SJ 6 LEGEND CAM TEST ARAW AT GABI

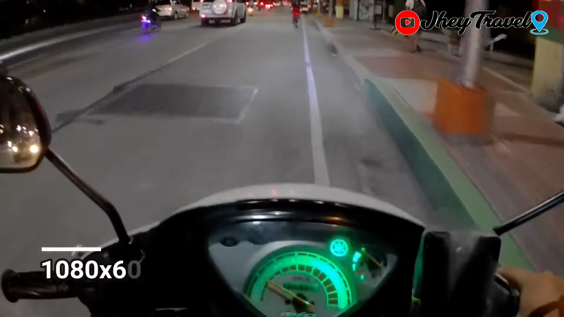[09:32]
So tara, guys, let's go. Traffic dito sa EDSA. Parang hindi GCQ. Ang daming sakyan pala dito ngayon. O gabi.
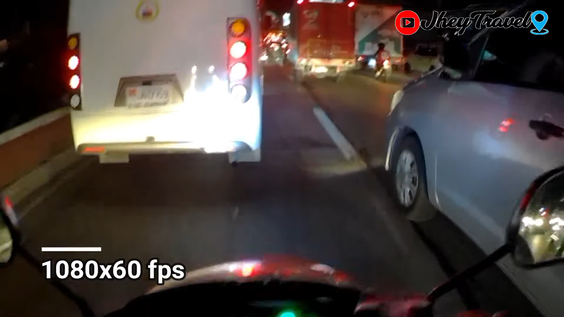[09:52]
Ngayon lang ulit ako nakadaan dito ng gabi, guys, dahil sa ano nga, GCQ. Ayos to, masusubukan natin ng maigi talaga yung quality na itong SJ6. Traffic. traffic, pero buti yung maandar naman lahat.
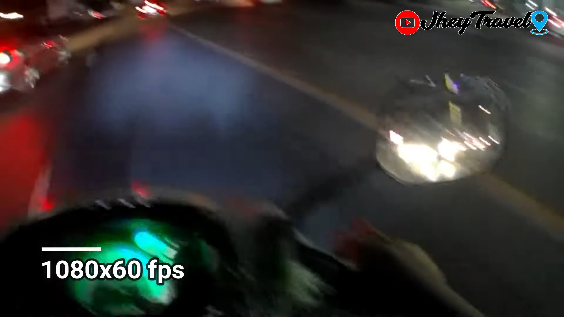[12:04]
Nawala yung divider dito sa gilid, ah. Isang nakakalito dito sa EDSA, guys, paiba-iba yung harang na kulay orange sa kalsada. Yan, kagaya nun, dati merong kulay orange to dito sa kaliwa, eh. Ngayon, wala na. Ayan pala yung mga service ng mga bus ngayon, oh.
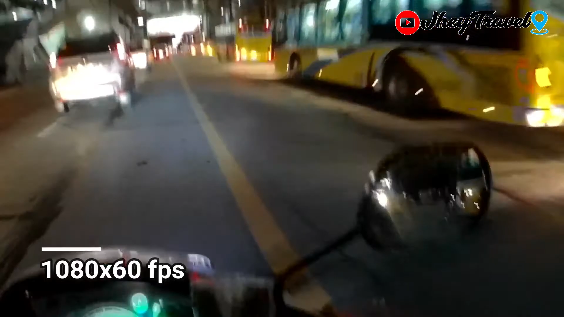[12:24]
Oh, tag-tag.
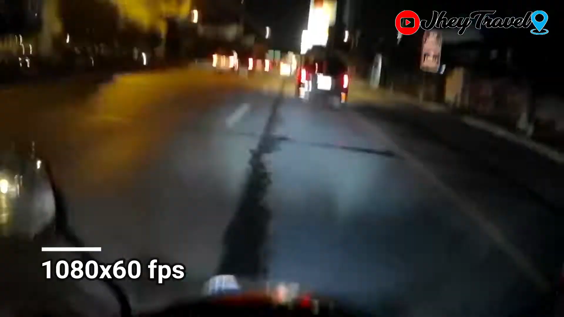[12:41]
Ay, waakit dyan sa tulay, di kaya tayo sa ilalim. So guys, mag-u-turn na tayo pabalik.
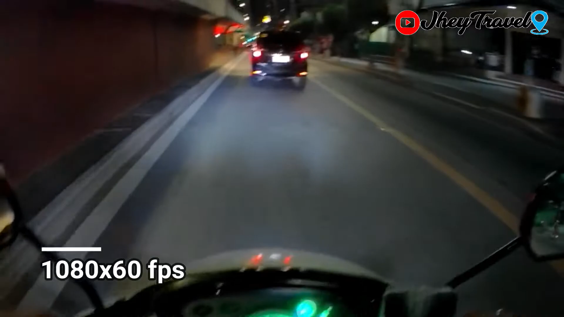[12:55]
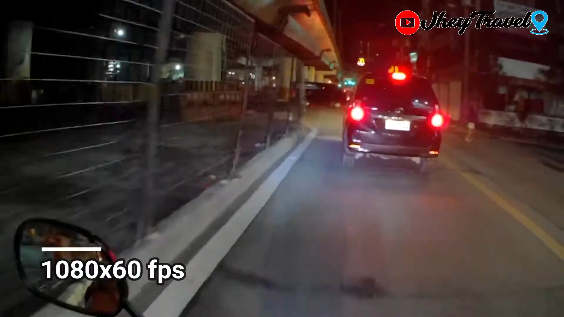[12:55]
Ayun, ito yung u-turn slot.
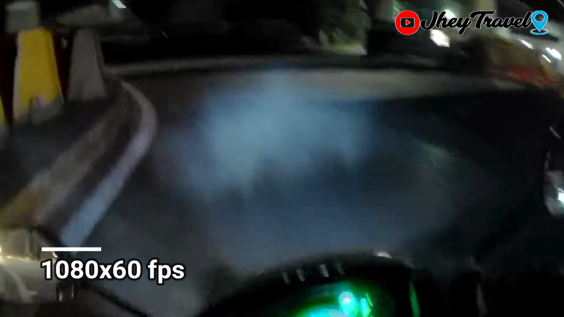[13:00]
Diginid lang ako, guys. Tapos subukan naman natin ng 1080 30 fps.
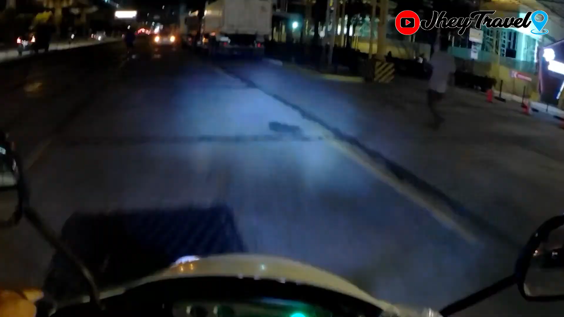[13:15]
Palit naman tayo ng quality.
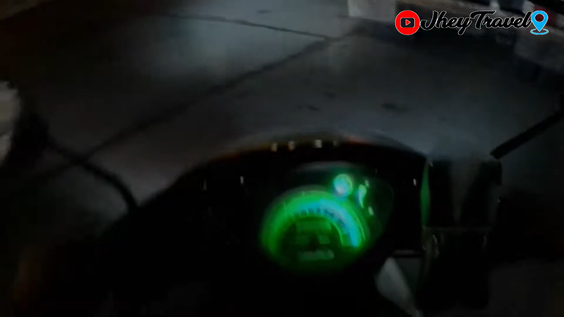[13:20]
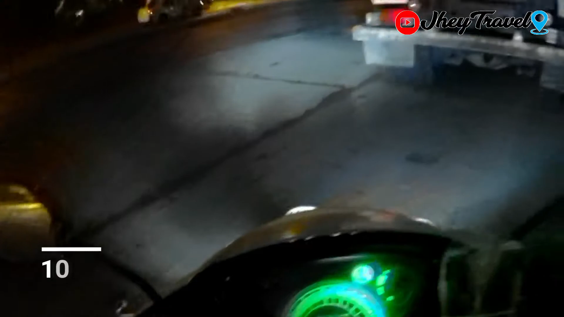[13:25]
Yan, guys, ito naman yung quality ng ngayon, 1080 30 fps.
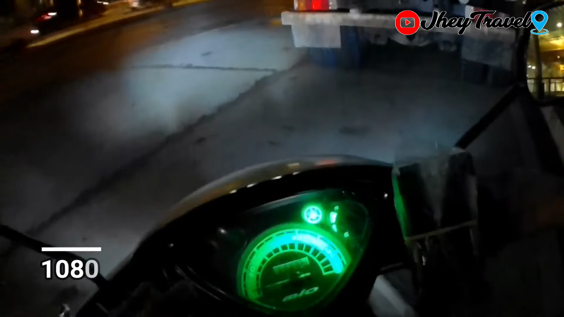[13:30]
Yung 720 pa ba, hindi na natin susubukan kasi medyo malabo na yung quality na yun. Tapos yung 2K naman to 4K, hindi na rin natin susubukan kasi masyado nang malakas kumain ng memory yun, eh. Dito lang tayo sa middle, ha? Hanapin lang natin kung alin yung magandang quality. Tapos kayo na rin ang bahala pumili. So tara, guys, game na ulit.
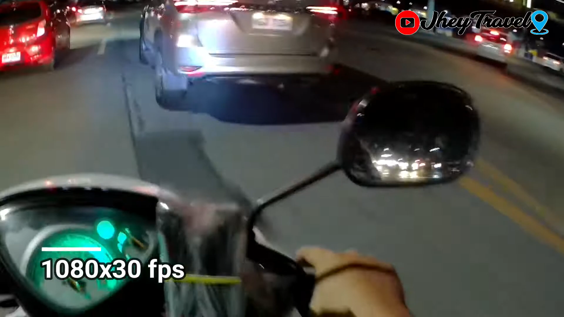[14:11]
Yan, SM North EDSA. Tagal ko na rin hindi nakapasok sa loob nun, ah. Simula nung nag-lockdown.
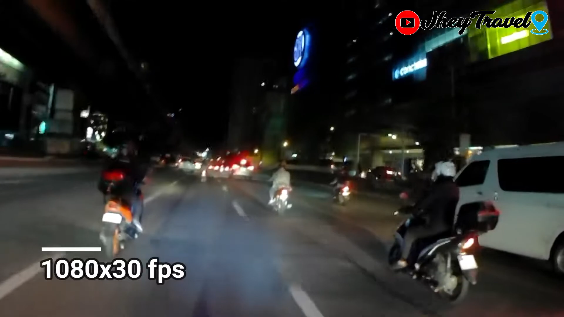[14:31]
SM City Annex. SM City North EDSA pa rin pala to. Ito yung nga rin yun, di ba? SM Annex tawag dyan. Dami na rin talaga mga sasakyan ngayon sa labas, guys. Kahit GCC pa lang. Sana matapos na tong pandemic na to. Gusto ko na rin makapag-traffic sa malalayong ito, eh.
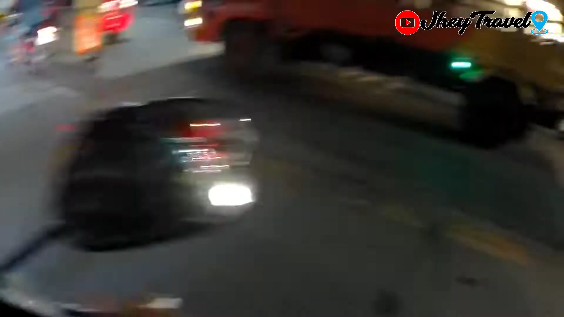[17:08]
Guys, pamunumento na ako ulit. Sobrang traffic, no?